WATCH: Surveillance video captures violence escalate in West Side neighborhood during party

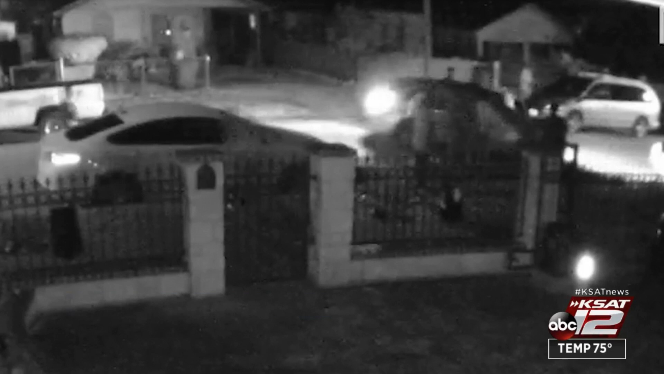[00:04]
a party turns violent a car nearly plowing into a crowd shots fired chaos in the middle of a west
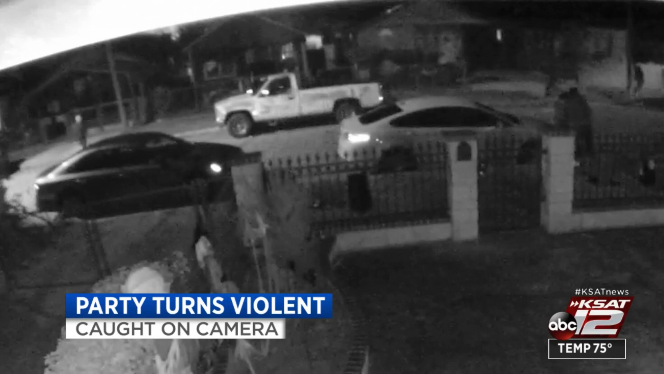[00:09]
side neighborhood and it was all caught on camera neighbors say the party turned into an
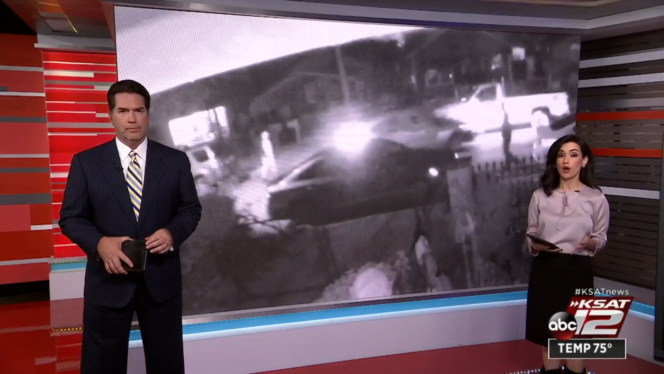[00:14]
argument spilling into the middle of the street this camera seems to back that up the night teams jaffney gray with how it all unfolded on that early morning take
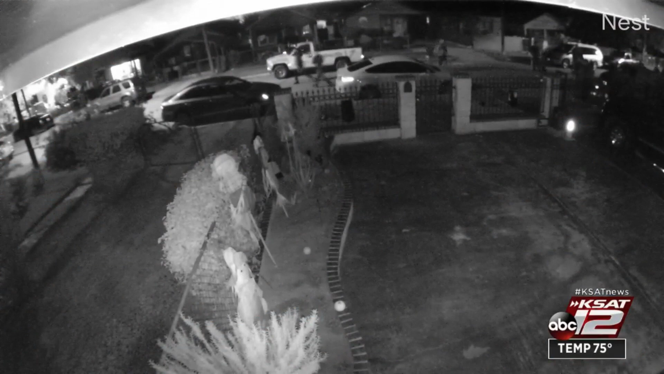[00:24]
a good look at your tv right now surveillance video shows a car speeding aiming for a group of people standing in the middle of a west side street the video appears to show at
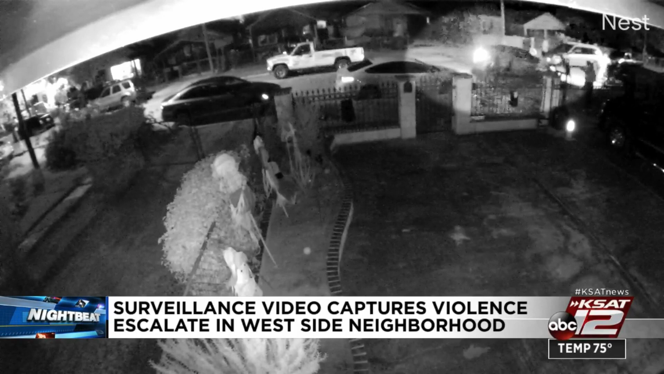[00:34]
least two people possibly getting hit you then see the car reverse hitting a truck and another part car you hear the screams of panic as the car rubs back up and speeds down the street this time the people in the street get out of the way you then see and hear someone open fire aiming for the car at least four shots can be heard san antonio police responded to the scene on chihuahua street just south of castorville